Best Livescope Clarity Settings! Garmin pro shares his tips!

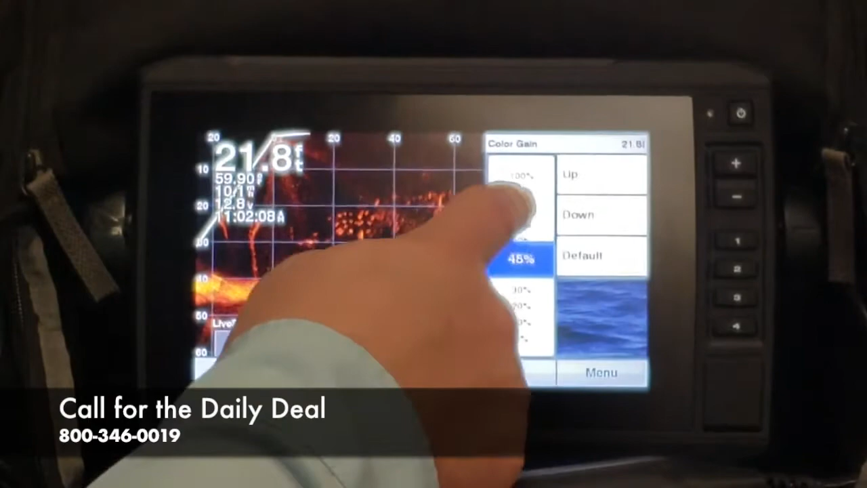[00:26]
So if you go ahead and you click on that Color Gain, I want you to run that up to 100%, and you can see what that did is it made the targets a lot more reflective and stick out a lot more, so you're able to see a lot more of that stuff.
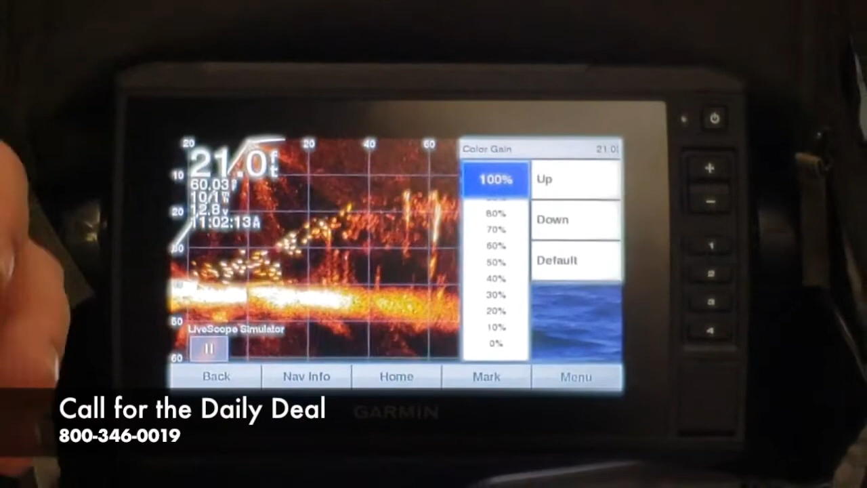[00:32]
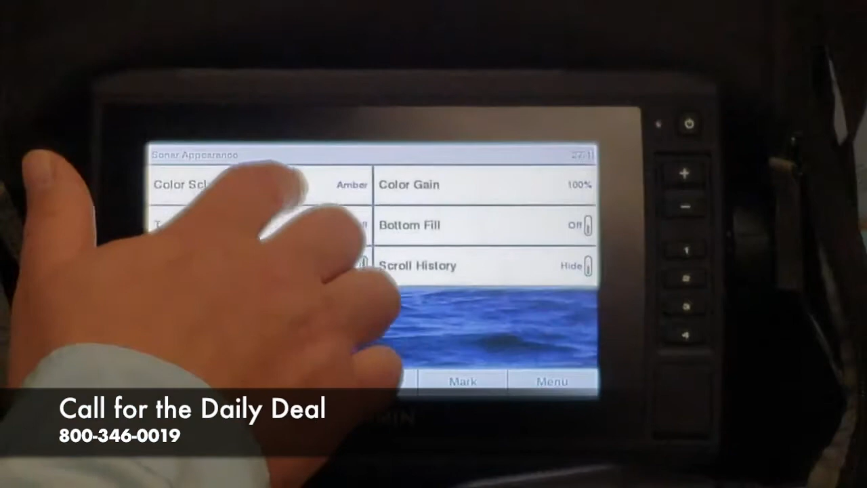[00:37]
You can go back one, Color Scheme, I like the Black Emerald, a lot of people's eyes see differently, so you can choose which color works best for you.
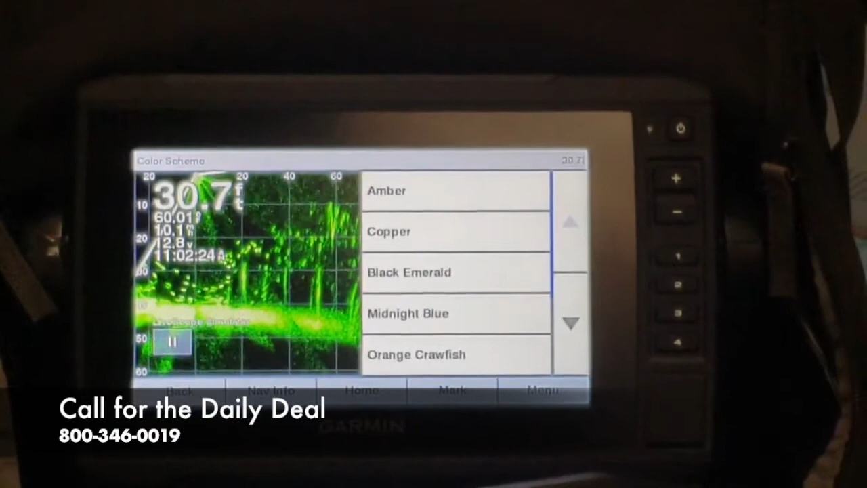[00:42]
So now we'll go back to the LiveScope screen, and you can see there's some noise on the screen.
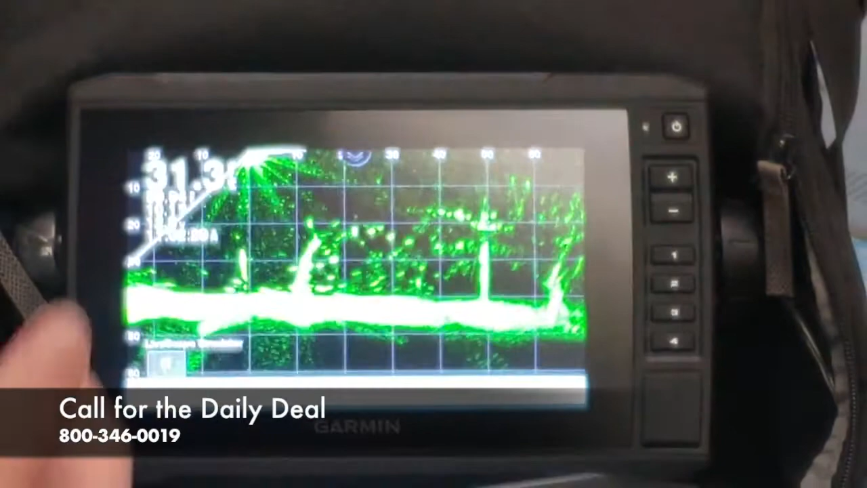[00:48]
And what we're able to do is click Menu once, Gain, and we're going to bring that down into the 60% range.
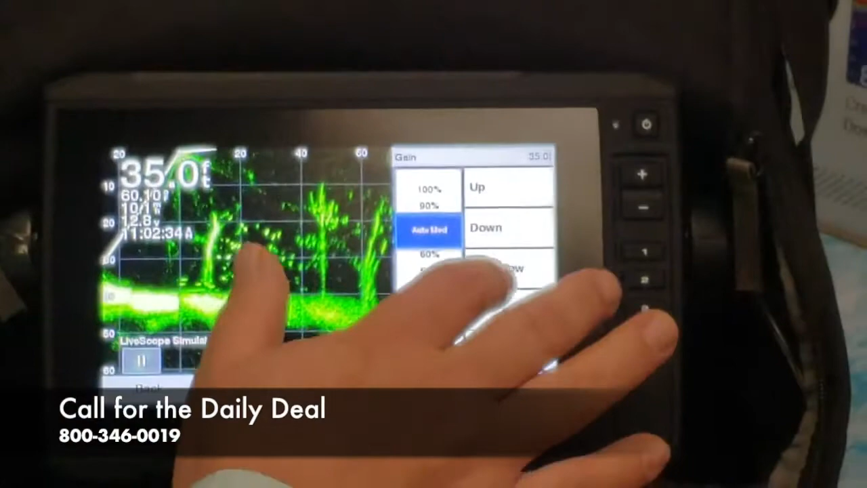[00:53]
So there's 64%,
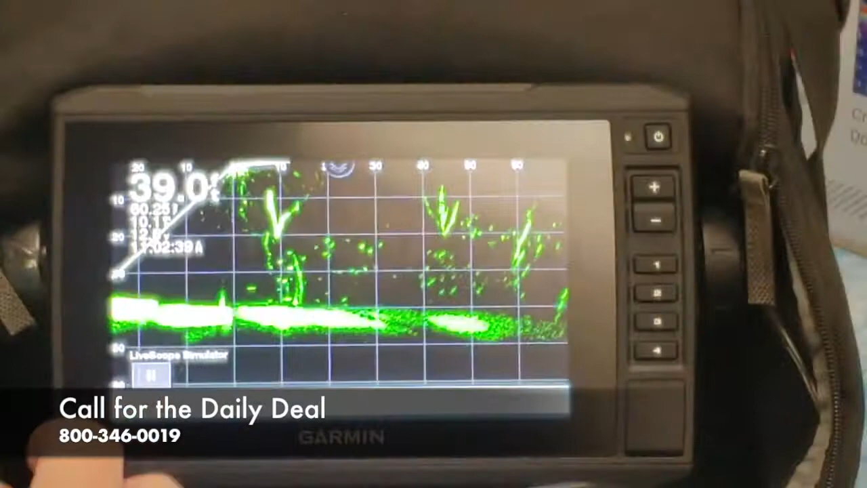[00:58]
and now you can see you have a nice clear picture on the screen.
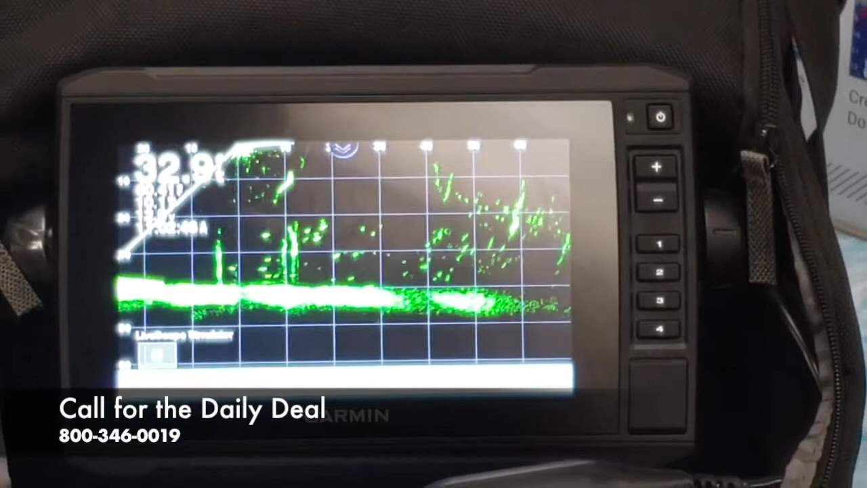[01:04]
So you're able to see a lot more targets and a lot more fish that way. You can actually do this on the Panoptix when you're using a PS-22,
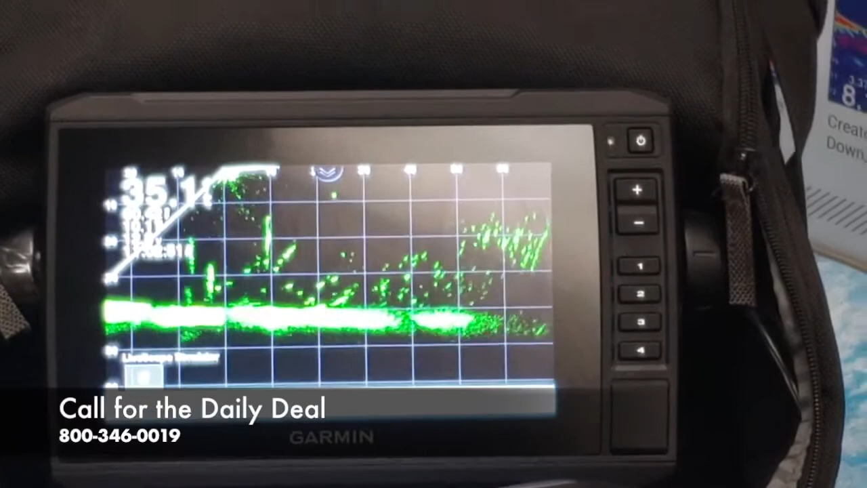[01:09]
or on traditional sonar as well.